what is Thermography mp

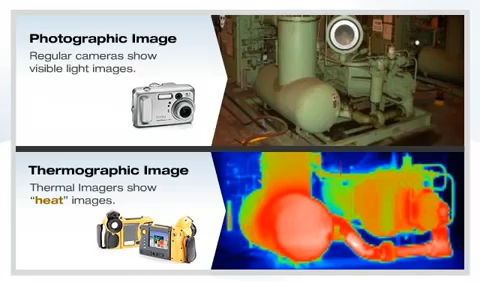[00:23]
While thermography is a highly specialized science, if you can take a picture with a regular camera, you can operate a thermal imager.
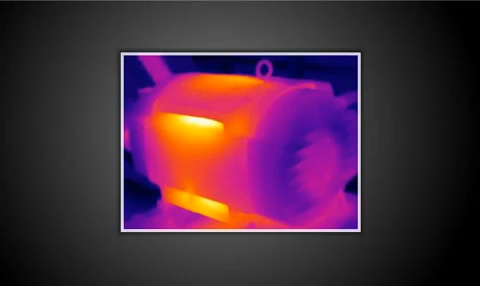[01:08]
high resistance electrical connections, as well as the heat generated by the friction on conveyor belt wheels.
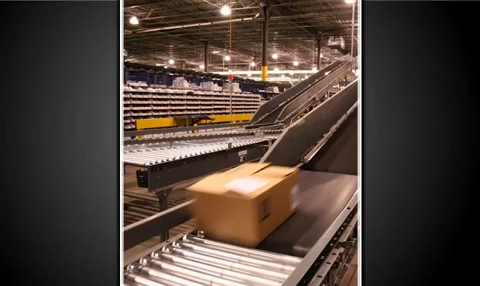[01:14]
Using a thermal imager, you can take pictures of equipment,
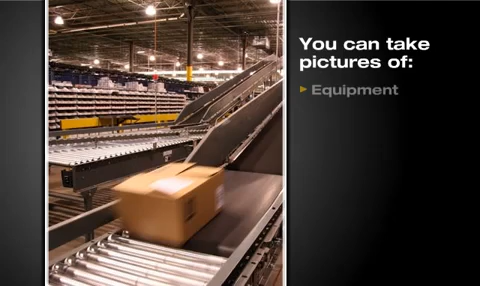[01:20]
machinery, and buildings from a safe distance, and obtain thermal images of objects that are moving or very hot, difficult to reach,
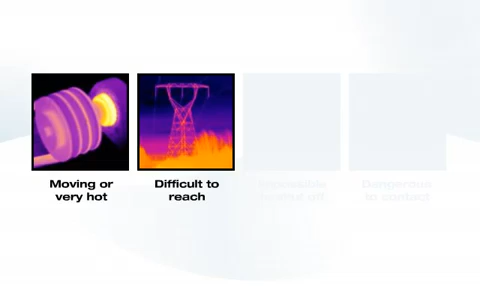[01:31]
impossible to shut off, dangerous to contact.